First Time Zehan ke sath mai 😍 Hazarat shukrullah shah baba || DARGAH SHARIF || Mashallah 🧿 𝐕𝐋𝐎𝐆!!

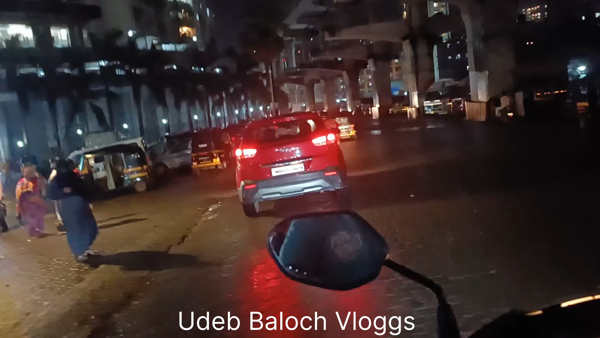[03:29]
गाइस हम लोग आ गए इंफिनिटी मॉल के पास, और यहाँ से